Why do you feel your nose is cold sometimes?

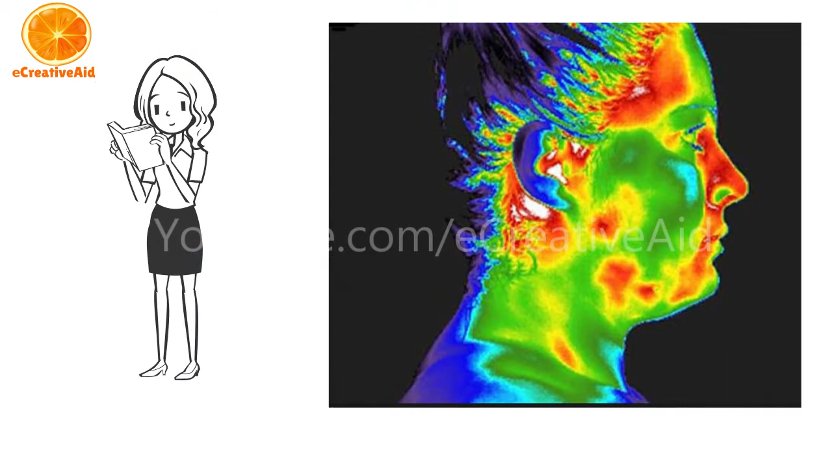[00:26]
They used thermal imaging cameras to track participants' brains while conducting mental tasks and concluded that nose temperature strongly correlated with mental workload,
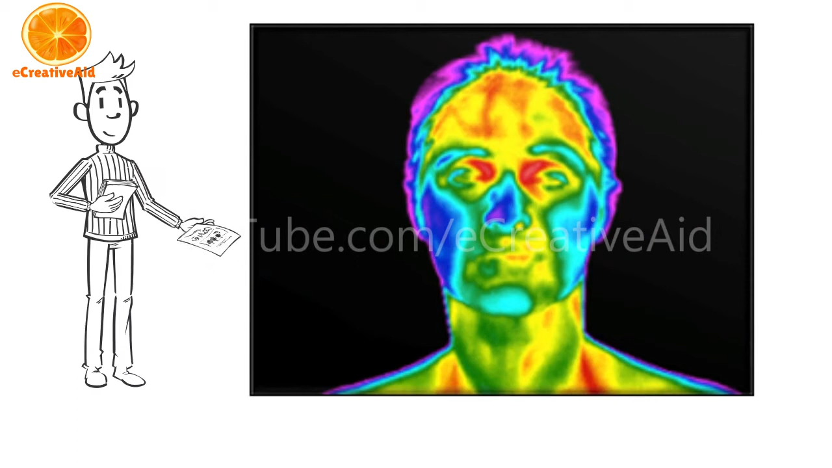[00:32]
as the brain has to work harder to divert blood flow from the face to its neurons when under pressure.